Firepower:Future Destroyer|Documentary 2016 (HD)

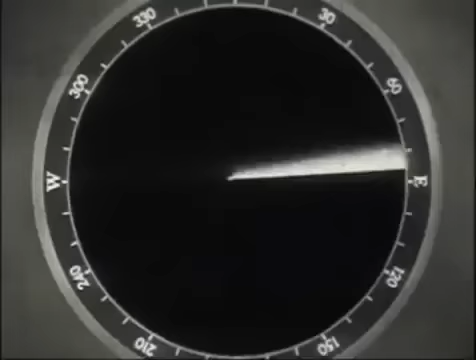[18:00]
using some of the first naval radars to come into use.